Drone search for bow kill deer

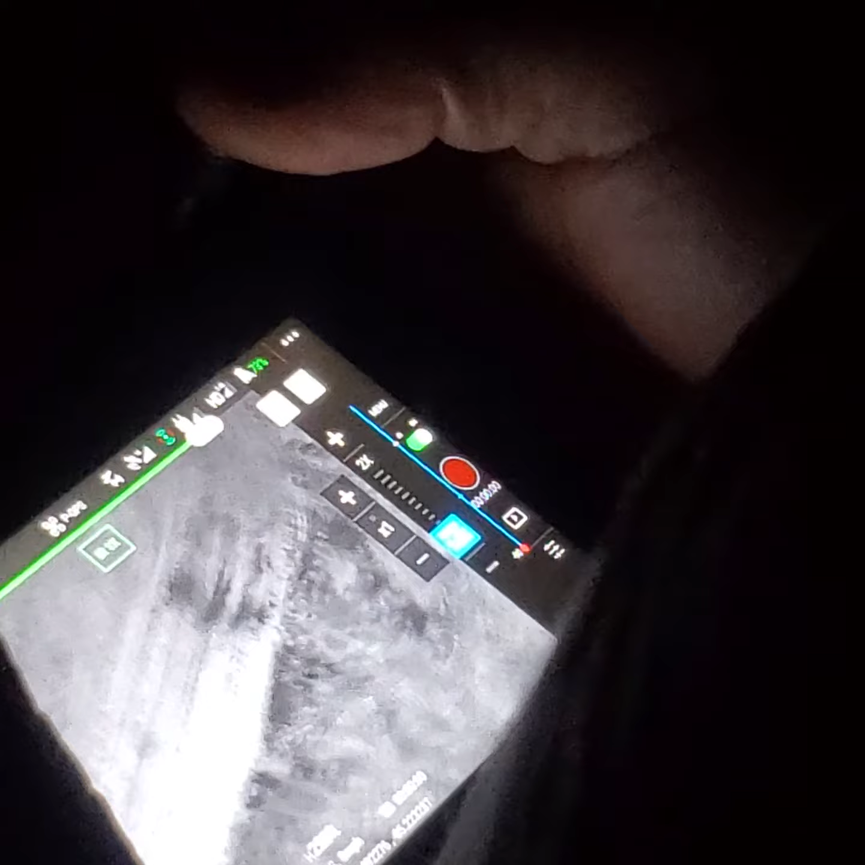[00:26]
That's right down the edge of the field, isn't it? Yep.
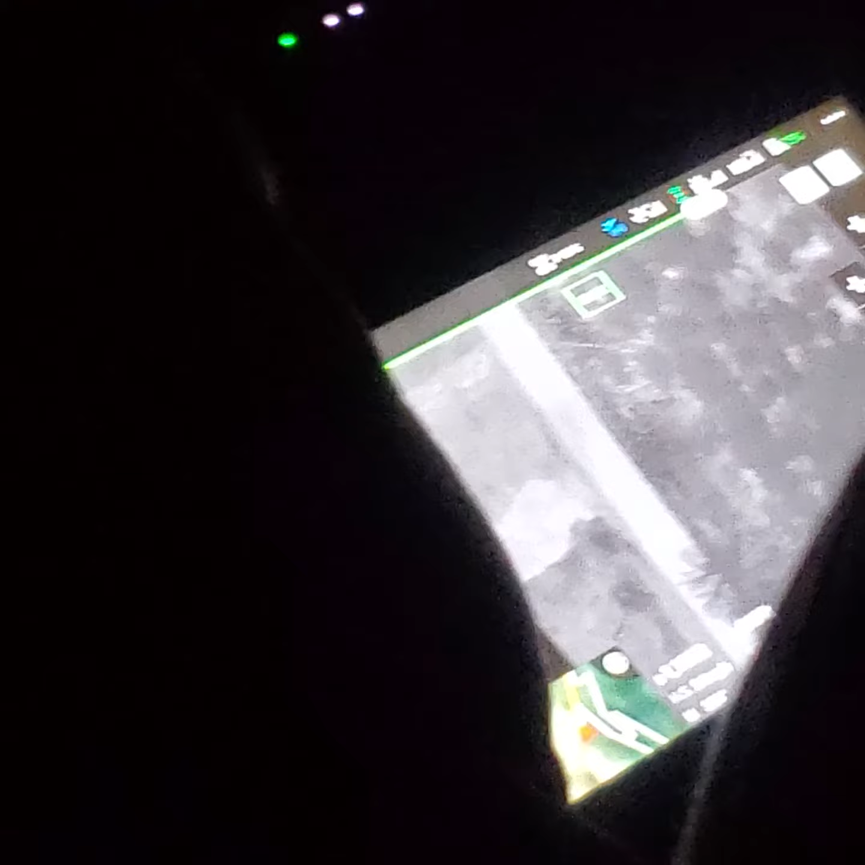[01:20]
Unless it's a water hole. No, there's no water up in there.
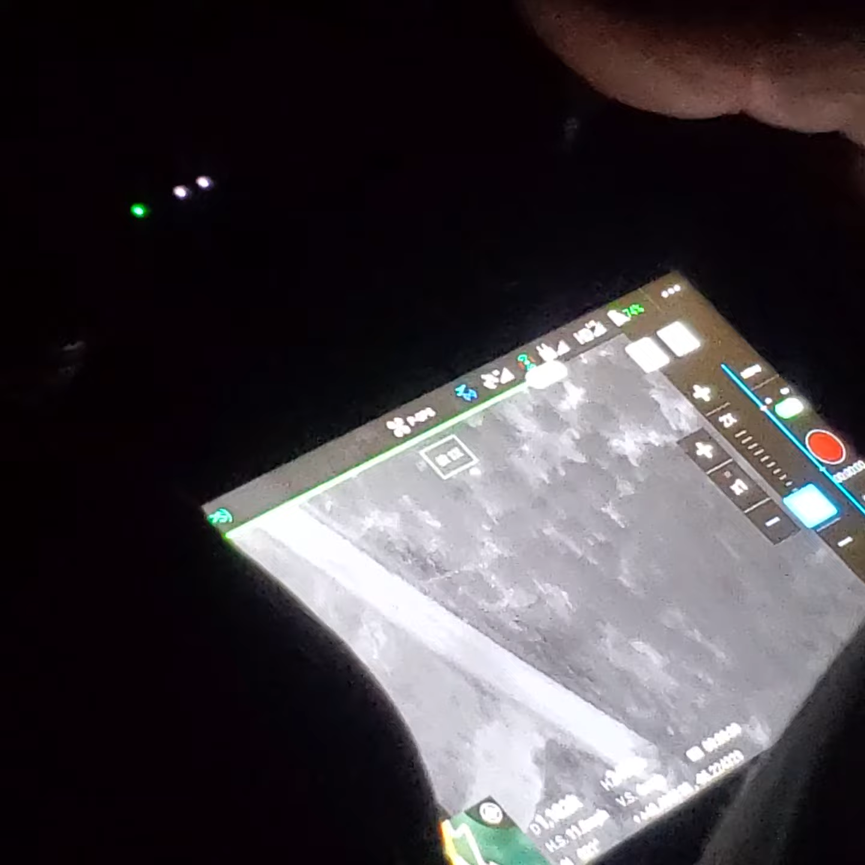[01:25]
Right there, yep. We're down a little bit, we're at 247 feet.
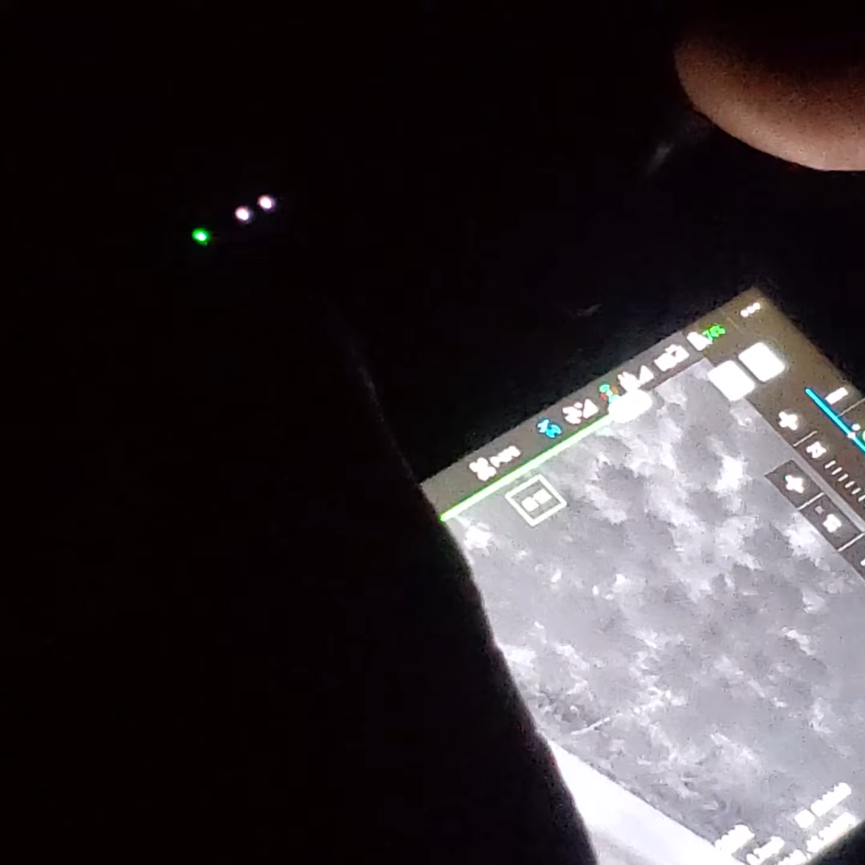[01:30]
See, I've got an angle, I look out straight down, I couldn't see it.
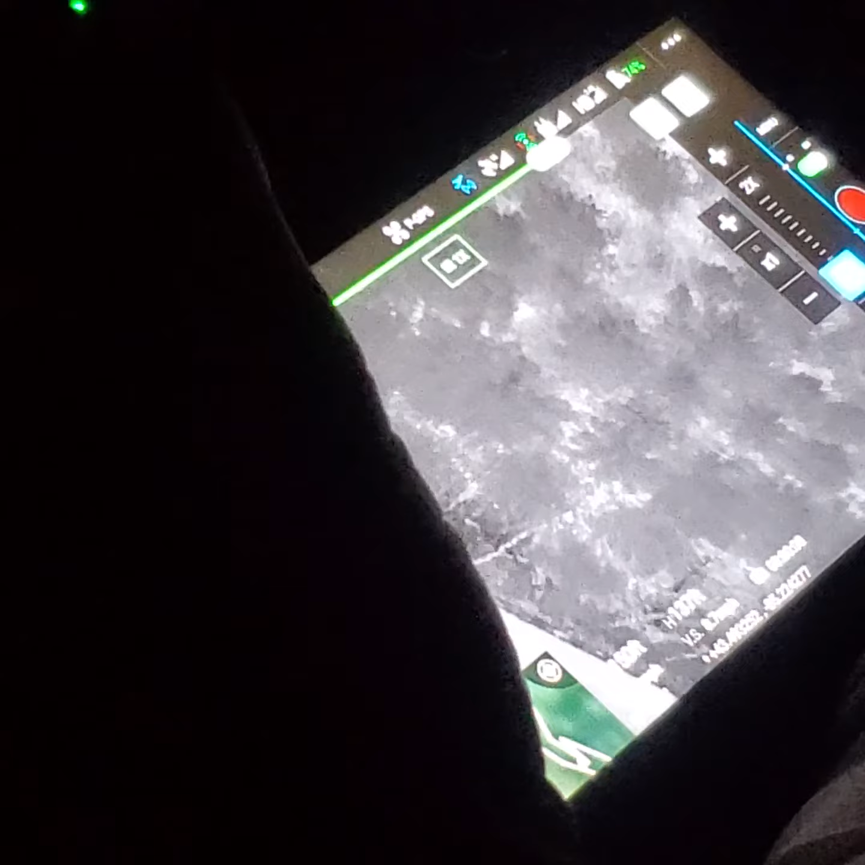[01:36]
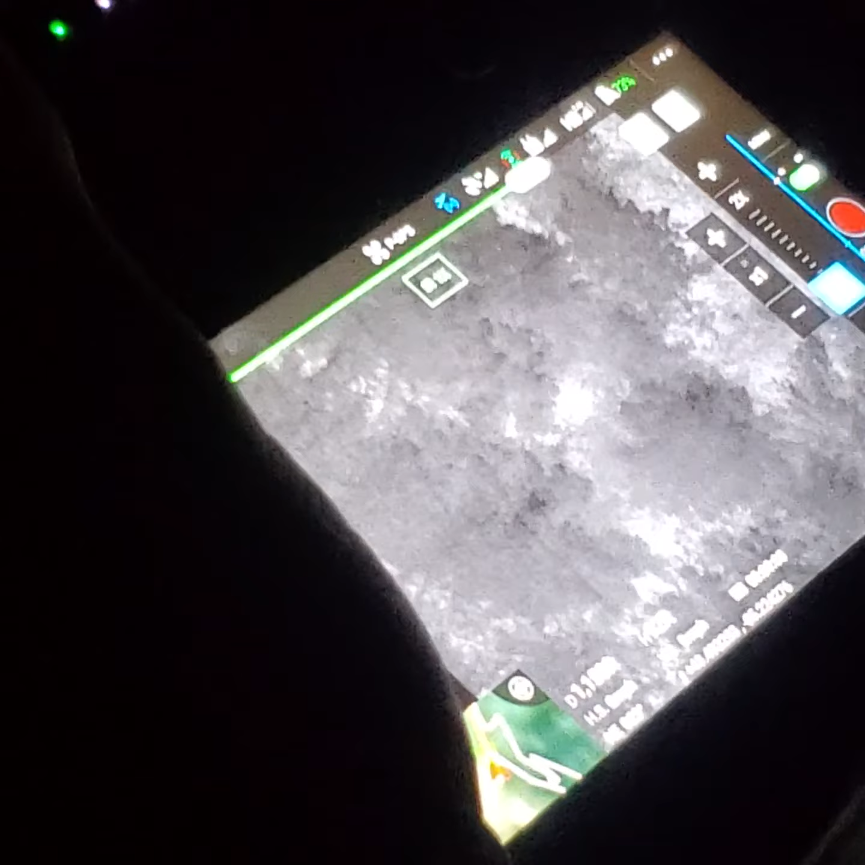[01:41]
What the fuck is that? Not a deer, it's something.
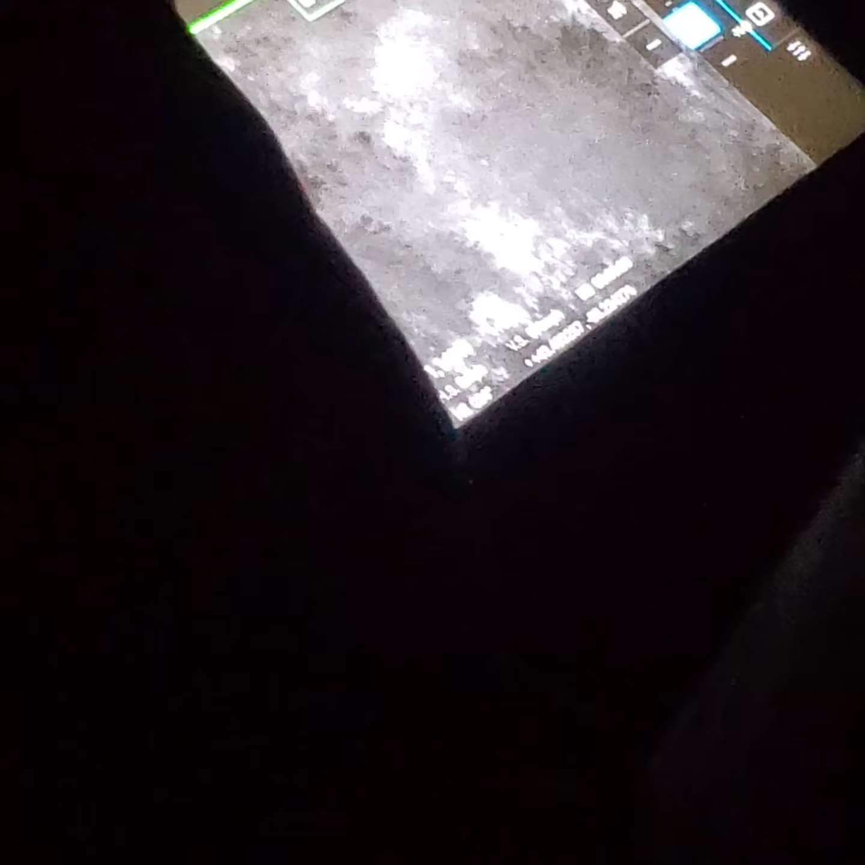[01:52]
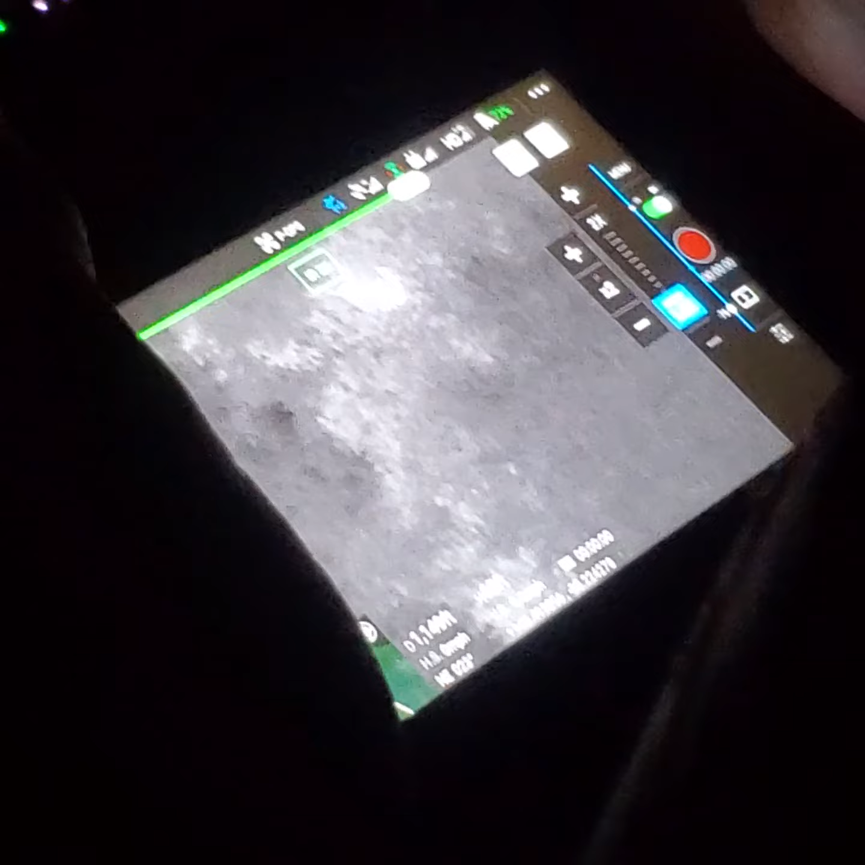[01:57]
It's up in the pines, right? Yeah. What is it?